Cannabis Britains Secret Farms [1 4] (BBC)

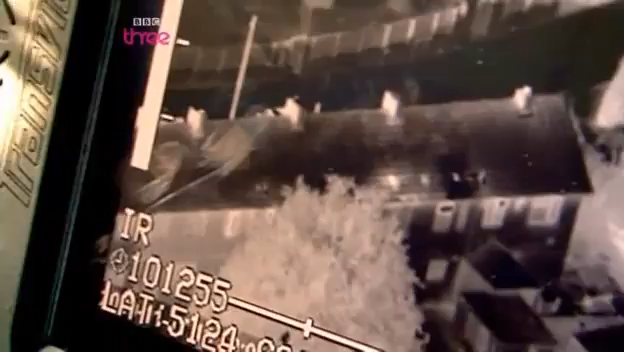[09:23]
I can see them And that is different and that is definitely standing out from the other houses on that row so that's definitely something they can go and have a look at Do you want to look at one of the other ones?
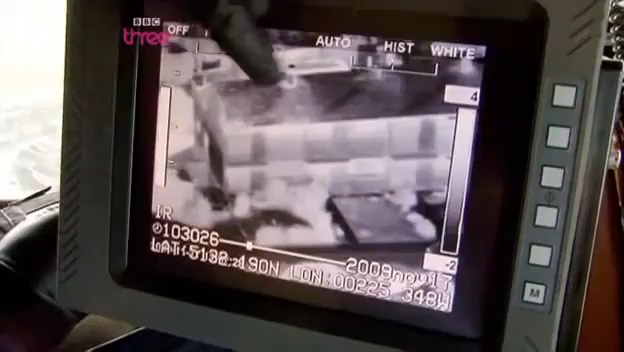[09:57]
That one there Cool That's the other roof Okay The joys of technology